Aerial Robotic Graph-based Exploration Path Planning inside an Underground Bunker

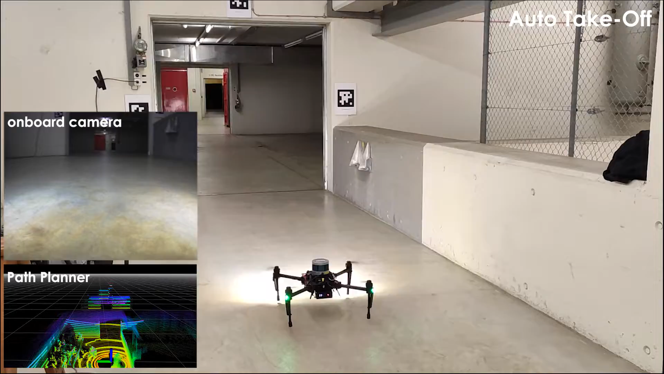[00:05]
In this video, we present results on autonomous subterranean exploration inside an underground bunker using an aerial robot.
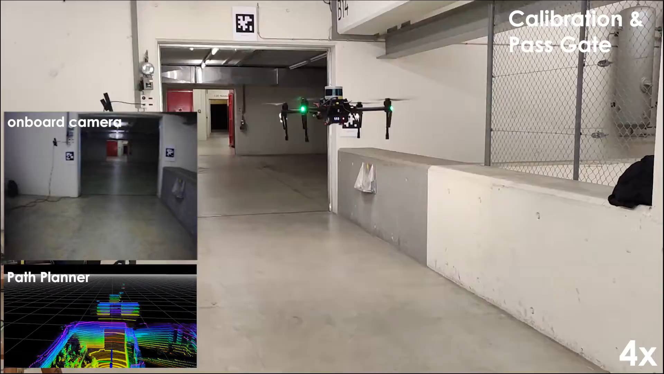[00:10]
The presented flying system is utilizing the proposed graph-based exploration path planner, which operates on the basis of the bifurcation between a local and global planning stage.
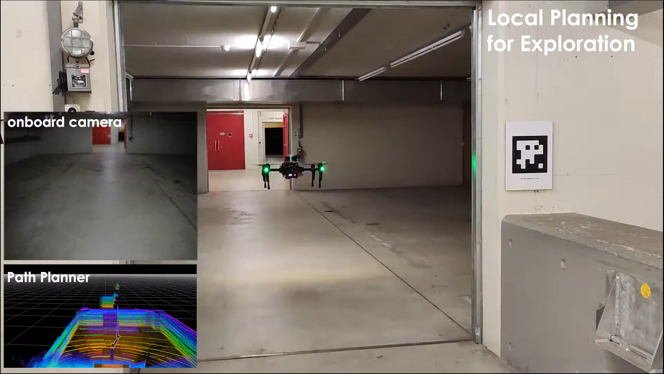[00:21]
In this field experiment, the local planner guides the robot through rooms and corridors of the underground bunker, while the global planner automatically derives and commands a collision-free, return-to-home path at the end of the mission.